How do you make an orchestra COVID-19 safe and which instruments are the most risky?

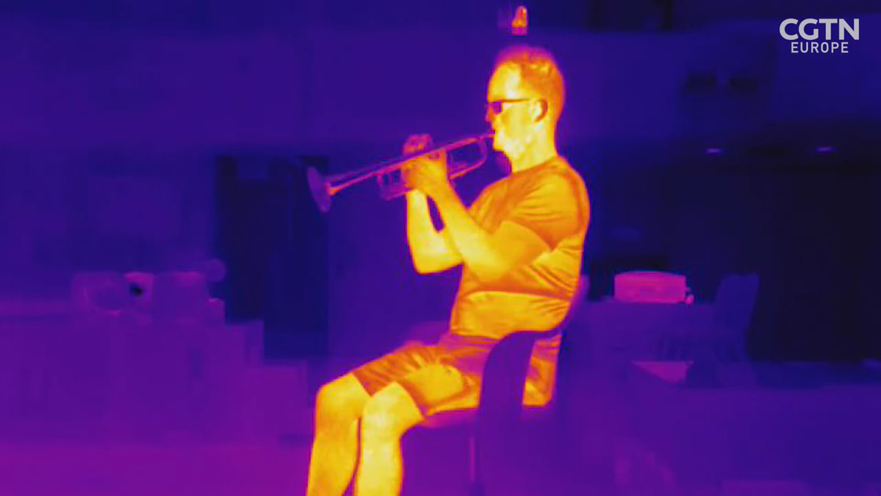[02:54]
might allow musicians to practice in safety.
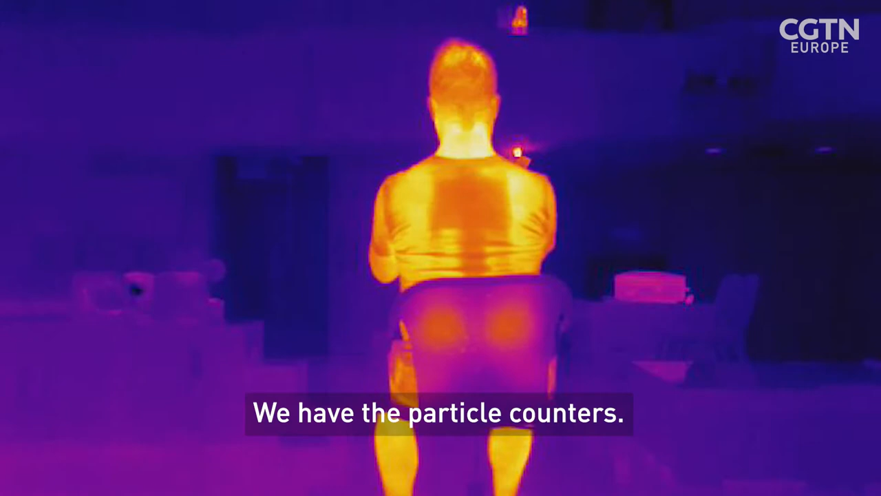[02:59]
We have the particle counters, we can count how many particles are coming out from those instruments per unit time.